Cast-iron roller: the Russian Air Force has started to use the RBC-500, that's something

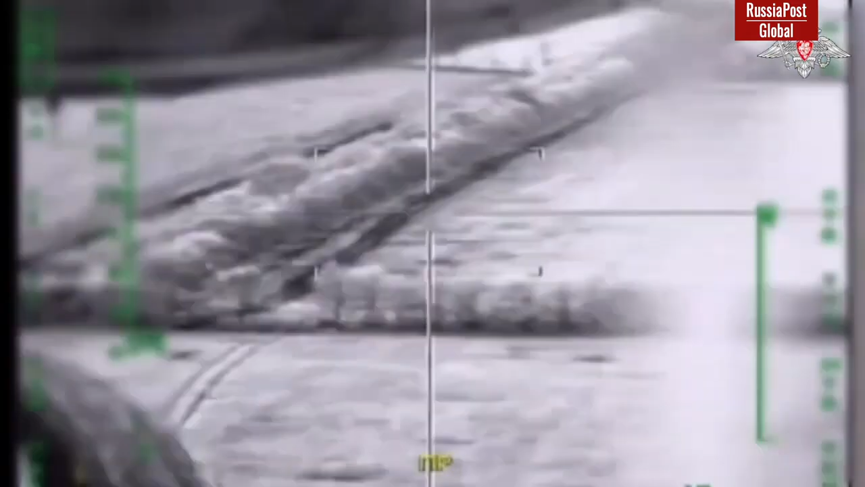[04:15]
The show in the second part indicates that it is a balloon bomb, fragmentation bomb, aircraft bomb.